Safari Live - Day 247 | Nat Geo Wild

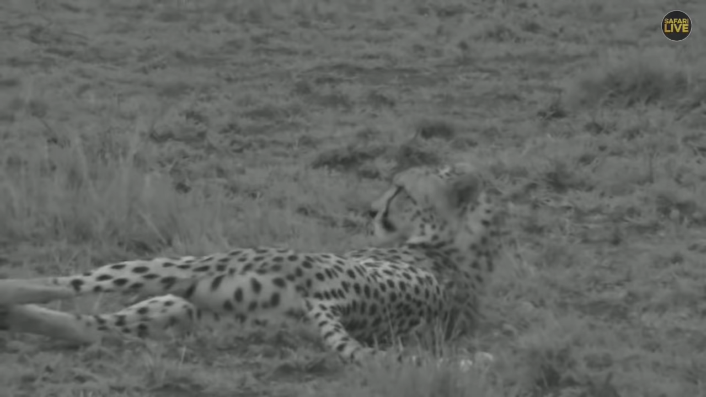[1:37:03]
Well, finally, I have gotten what I was thinking I'd chance on, and luck has paid looking around. Ideally, it's sometimes a question of luck or just knowing where to go. There are certain animals, you know their habitat. Cheetahs love open country like this. And there is the cheetah. I'm here to find out who she is. The two particular females we've been following in this area, one called Naratoi and another one called Kakenya.
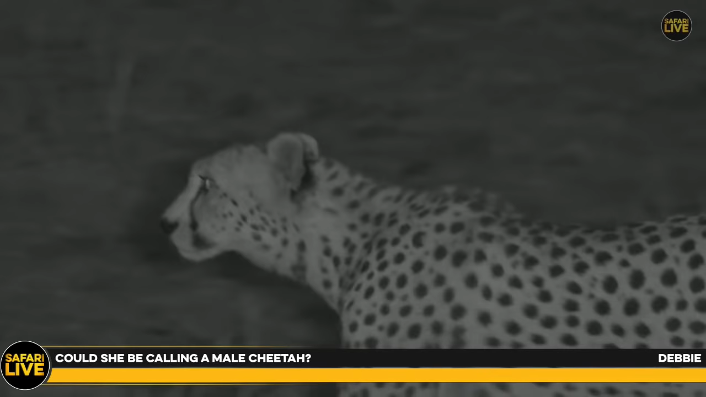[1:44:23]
And Debbie would have found out it's more so the male cheetahs that they call females when it comes to mating. So it's a possibility she would have called a male cheetah earlier.
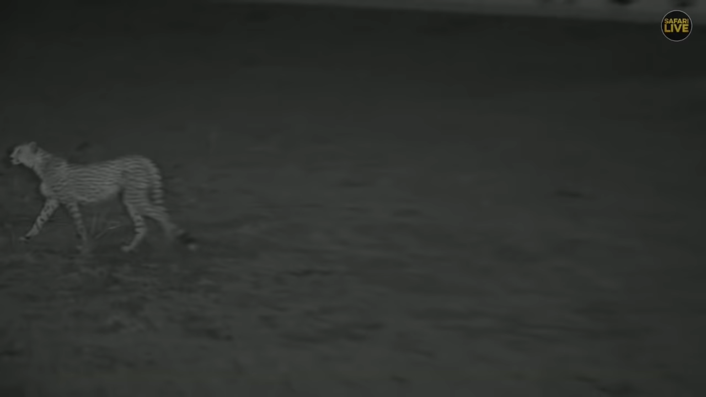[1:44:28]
She walks and then she stops.
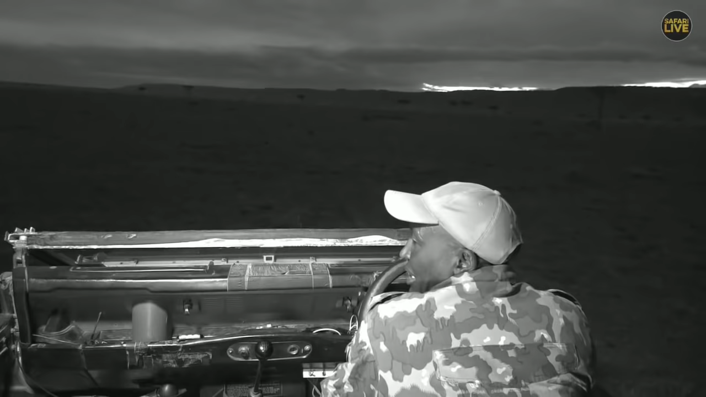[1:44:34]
So let's just go around and first turn around and see where she wants to go. Okay, there she is. And the direction she is going to, I think, wherever she was calling, that's where exactly she is headed to.
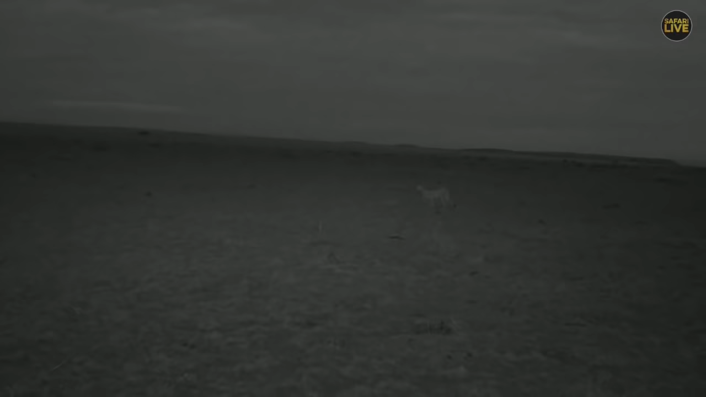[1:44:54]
But at least either she was calling a male or cubs, just thinking out of the box. Not very sure about that. And she's keeping the distance between us and herself.
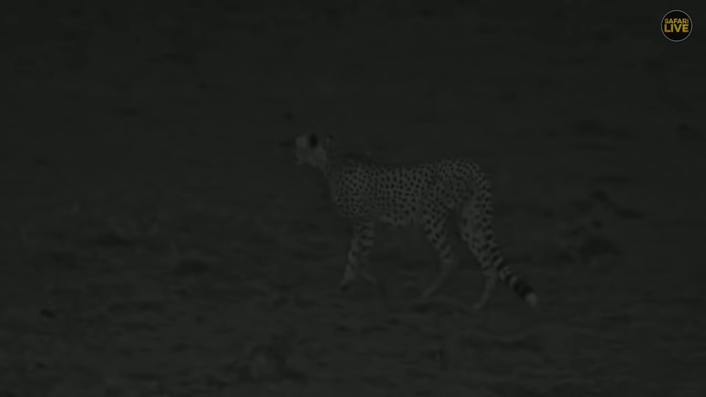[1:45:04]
And you notice she looks black and white and not the normal colors of cheetahs, because now we are infrared. And infrared helps us not to be able to disturb the animals and interfere with them. We're going to catch up with her until we know who she was calling. Right, Sachi?
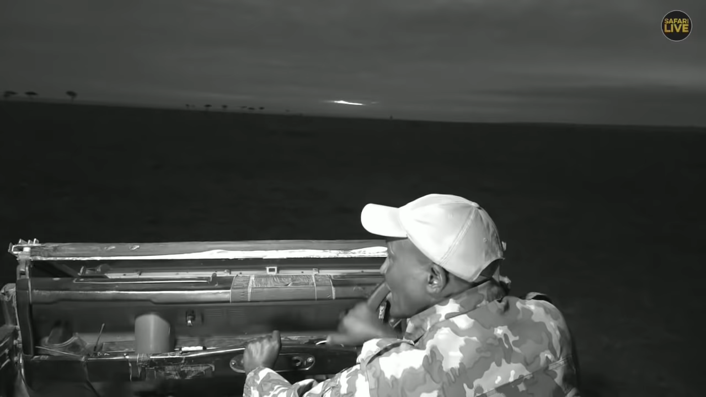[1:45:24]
Let's find out. It's getting a little dark here, but so long as we don't stay very far from her, and also we don't get very close to her, we don't want to interfere with her plants and whatever she wants to do.
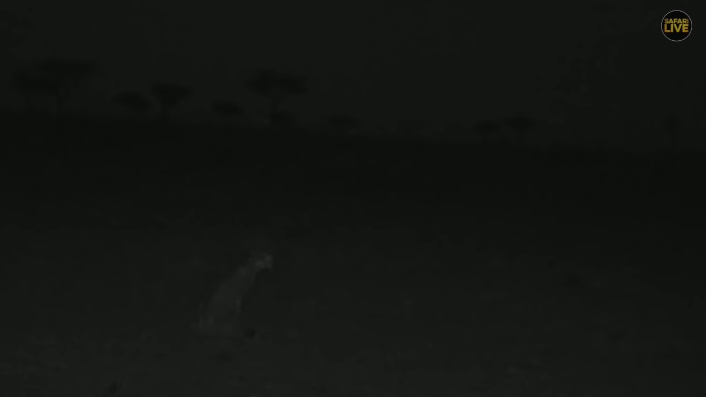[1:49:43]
But she's walking, stopping, looking. And I may not be surprised if she's looking at some Thompson gazelle from a distance. Not that I can see any, it's just too dark. And as I told you earlier, we are now in infrared. And the whole idea of infrared is to make sure we do not influence in any way or shape or form behavior of these animals that are more diurnal than nocturnal.
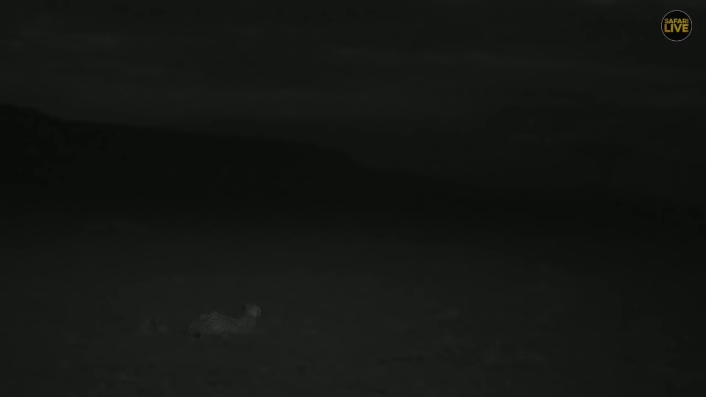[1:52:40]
And the only thing I would think she's looking at now is a Thompson gazelle. While these plains of the Maasai Mara Triangle are full of Thompson gazelles, impalas, ground gazelles too, but with the choice of the three, cheetahs will always go for Thompson gazelles. They're much smaller and I would guess much tender for them, better filled sticks than the grunts
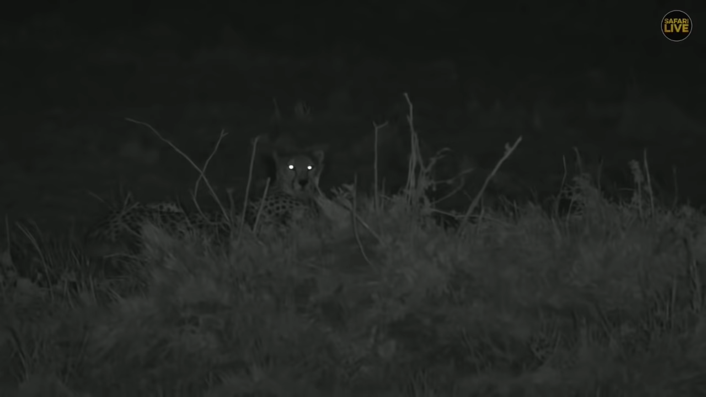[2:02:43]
So where she is now, that target mount, she's a bit raised compared to the Tommies. That I would say, they're still quite a distance from where she is, so she has to be very careful. And they think the only thing she may have to do is to get as close as possible, and like during the day, when they can cover a good, say, 80, 90, 100 meters on a run. Here, I think she wants to shorten the distance as much as possible to reduce, you know,
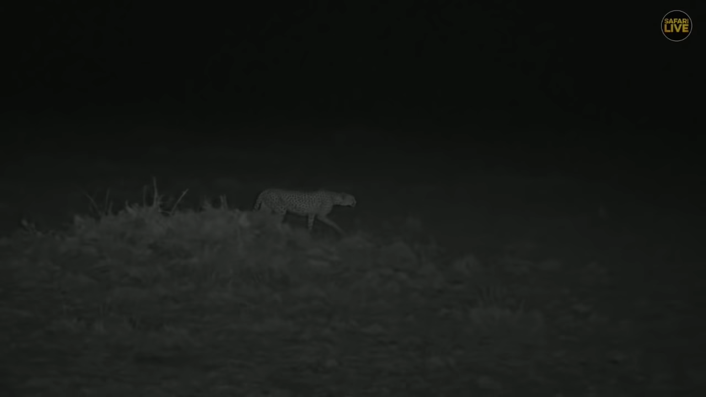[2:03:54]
and she's just walking in intent. She stops, debates. She has a decision to make. She turns around. She sits down. Do you have any Tommies walking towards you? That's the hunting behavior of lions. Unlike cheetahs, cheetahs will spot their prey, stalk a little bit, and then just sprint and try just to hug them down.
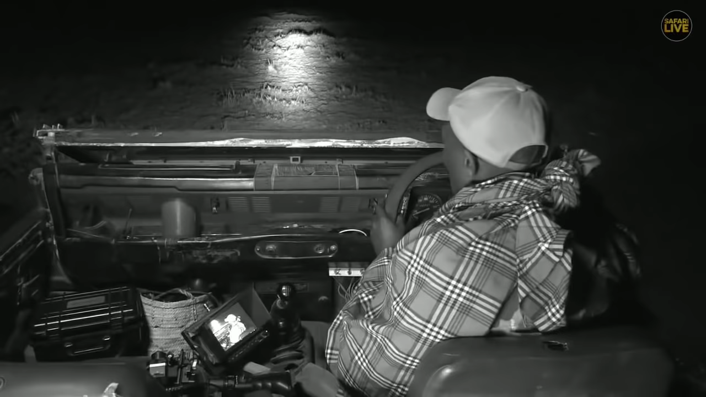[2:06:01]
Many cats, you know, they don't like heat. So I would say cheetahs are more diurnal than nocturnal. I like leopards that are both. So our cheetah is still walking and getting very close to those Tommies that we saw earlier. So I'm gonna move forward and not get very close. And I don't want to keep shining my light towards the Tommies or towards the cheetah. Let me first just stop here and see whether she's still on the move or she has decided to stop.
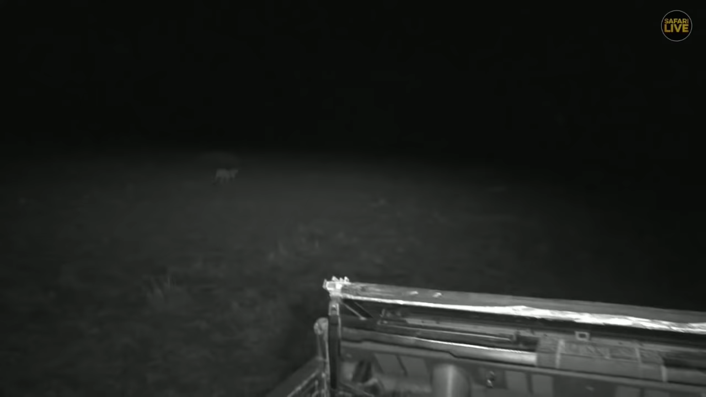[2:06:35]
He's still on the move and with a lot of intent. So yeah, I would say they're more active during the day than at night. But like any other cats, if the opportunity is going to avail itself at night and she wasn't very lucky during the day, I would say why not? But not very late. Anything after 9, 10 o'clock, definitely she'll definitely have to stop, slow down, keep warm for the night, bed, until tomorrow morning when she may go for another chance of a hunt.
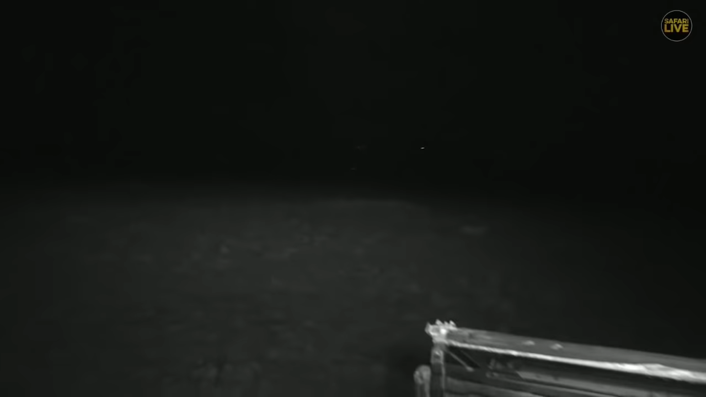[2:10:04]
She just got something right now. She just got something.
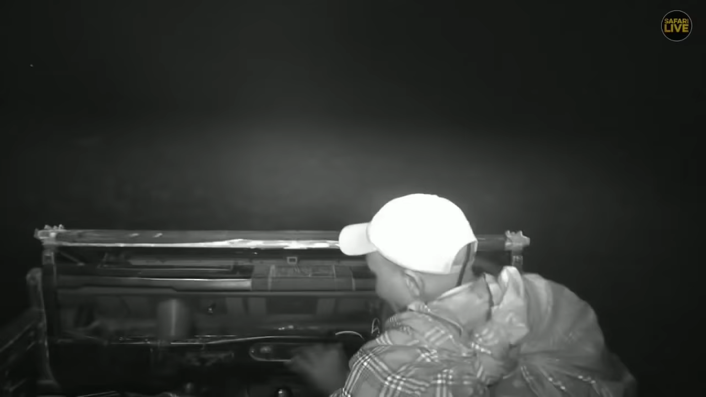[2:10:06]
Let me get close there. She just hunted in the middle of the darkness.
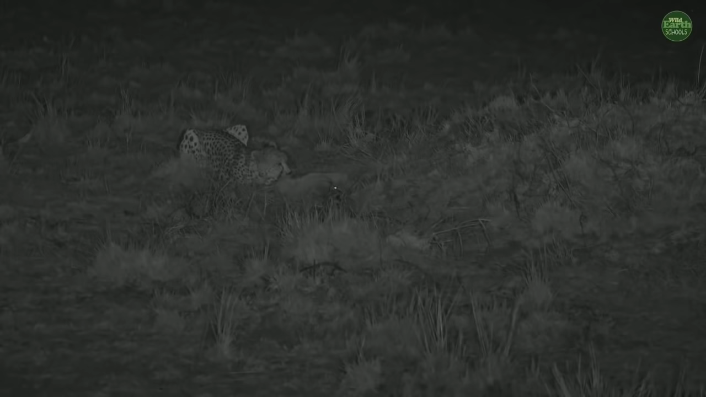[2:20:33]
One big difference between cheetahs and leopards is the spot that you see on the body, spot that you call rosette. And if you look at this cheetah carefully, she got spots on her body. Now, she keeps eating, stopping and looking. And the reason she is doing that is she is worried other bigger predators or other bigger animals do not come and snatch her food. I'm talking about leopards like the one with Tristan, or even other bigger predators like lions or even hyenas.